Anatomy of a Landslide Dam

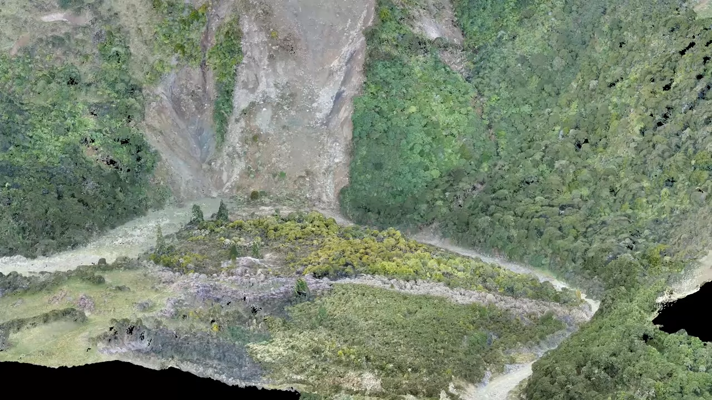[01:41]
that covers the entire area. So this is what we call a digital surface model which basically quantifies
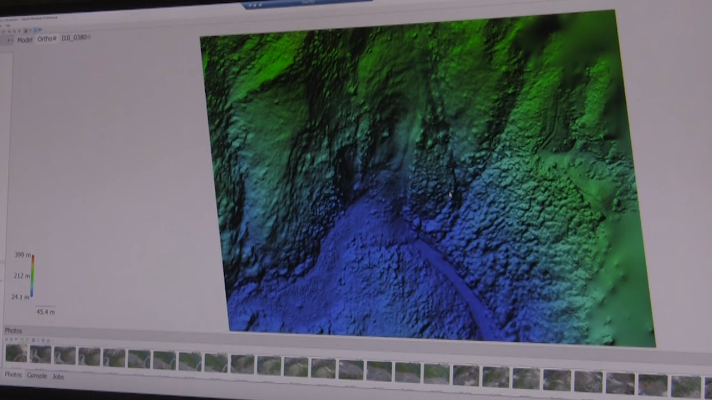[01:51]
that information for us which we can then use to compare it with what the landscape used to look like before the landslide happened.
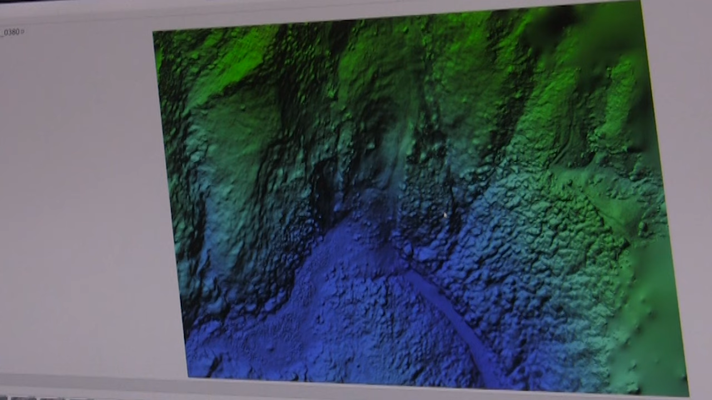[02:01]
Blues and greens are areas where the surface has got lower so that's
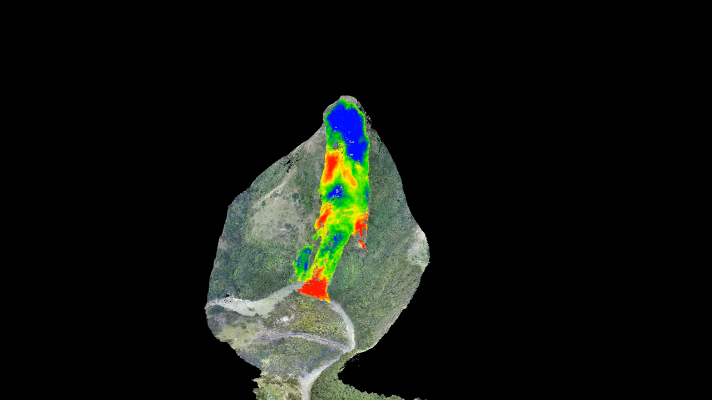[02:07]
where the material has been eroded and fallen down the slope and areas of yellows,
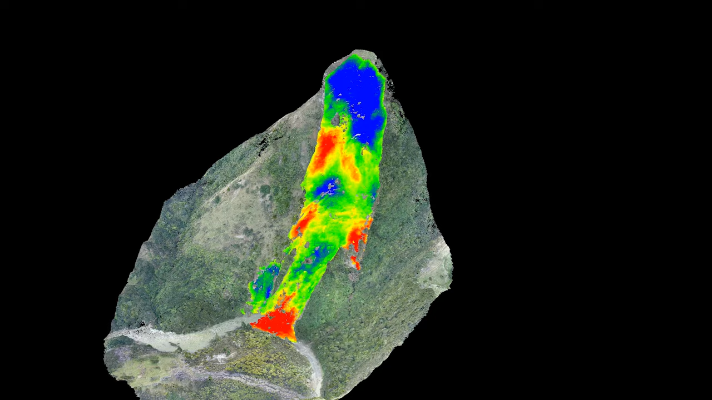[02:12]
oranges and reds are where that material has been deposited.
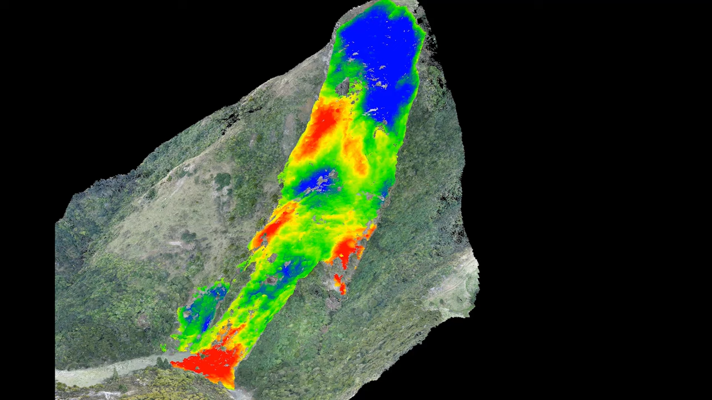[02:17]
We can use that data to calculate volumes
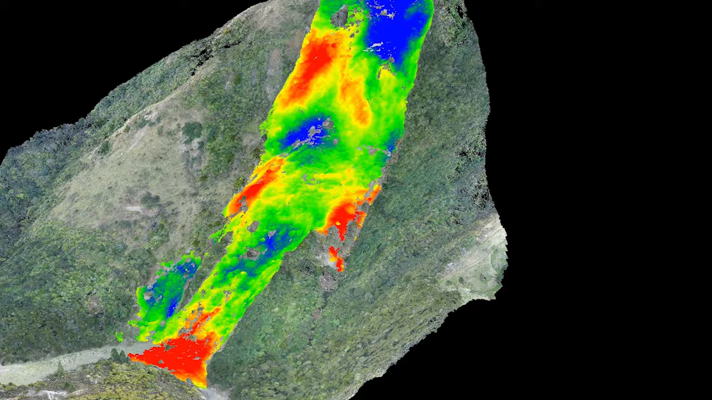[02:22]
of the landslide dam as well as the volume of the lake that's building up behind the landslide dam.
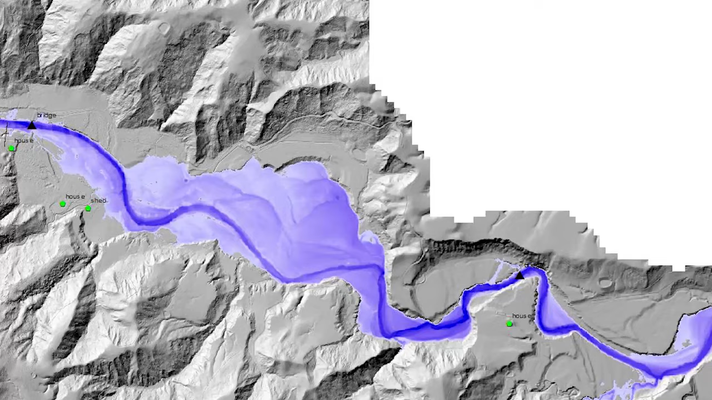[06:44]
We also have the particle size distribution and we also have the area that the flood inundated because we've mapped the trash lines. So we put all of that into our model and we back analyse how the flood occurred by using all of that information to control the model parameters that we use.